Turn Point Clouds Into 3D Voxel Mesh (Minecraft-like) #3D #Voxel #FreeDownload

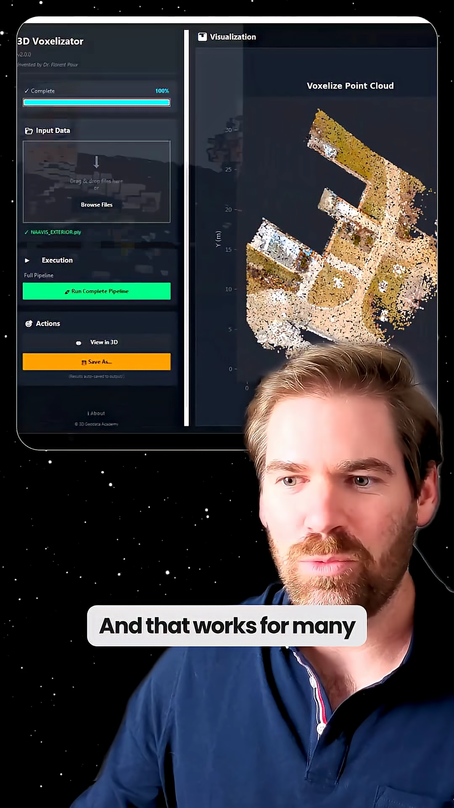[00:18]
works for many various point cloud that they have this is a bigger one you just click here take
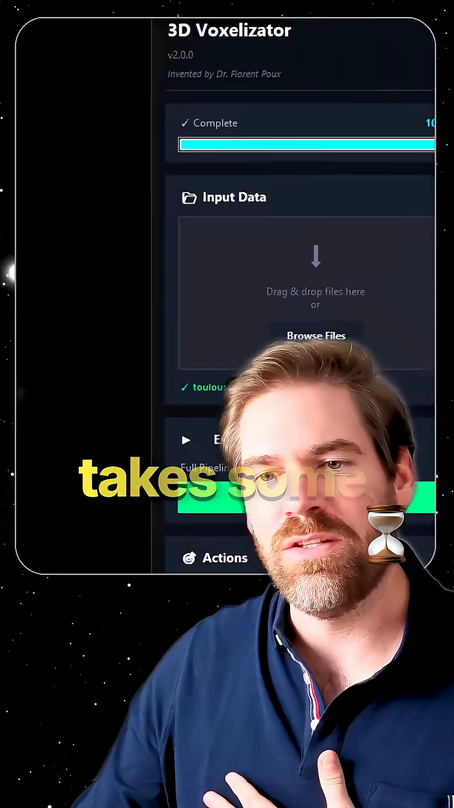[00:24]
some time all right and let's view this other point cloud yeah you
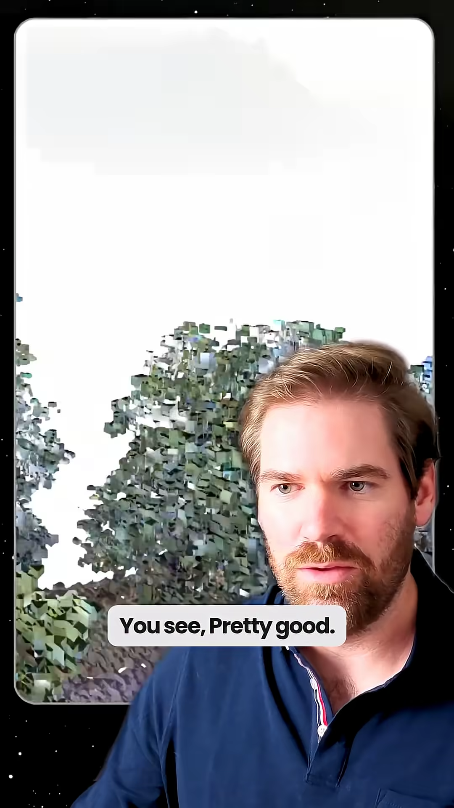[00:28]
see pretty good and you can also then save it as an obj file
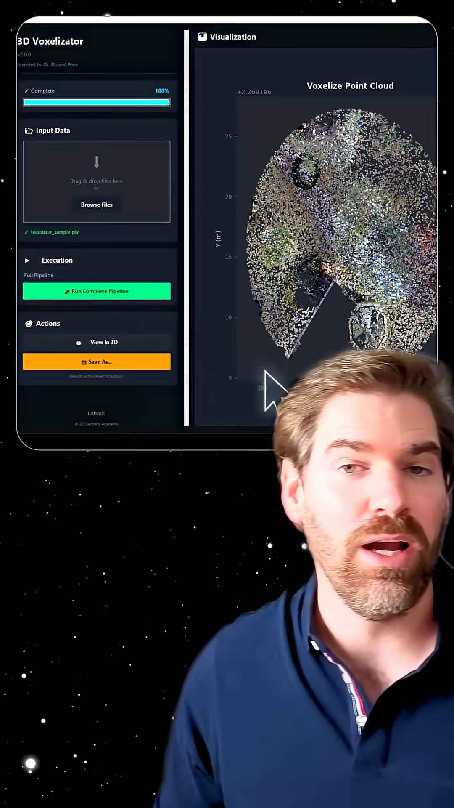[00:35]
or an ply file which will generate the full 3d mesh from exactly what we inputted this is